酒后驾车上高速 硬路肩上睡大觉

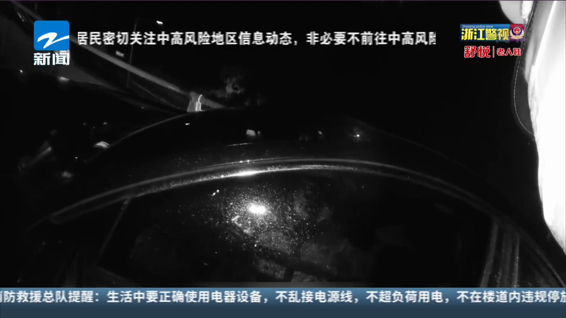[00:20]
当时天下着小雨，这辆车停在 G1513 温丽高速丽水方向的硬路肩上，身边不时有车辆呼啸而过。民警打开车门，发现司机正在呼呼大睡。 哪里过来啊？啊？ 温州。 啊？ 温州。 喝了多少酒？ 没喝酒。 啊？ 没喝酒。